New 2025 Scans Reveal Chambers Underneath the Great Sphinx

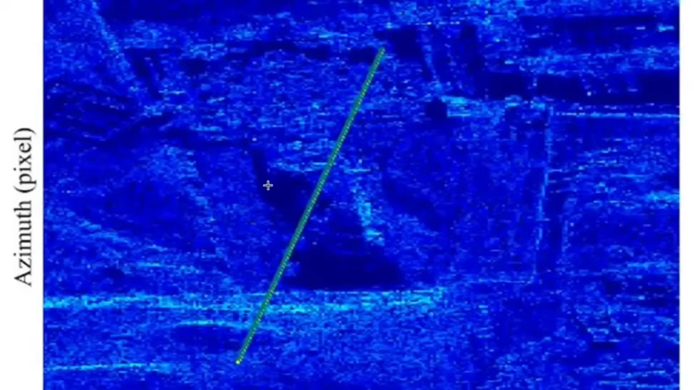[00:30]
Not a possible anomaly that could be chalked up to natural erosion. No, what they found was a distinct void, a sharply defined space measuring roughly 12 meters by 9 meters,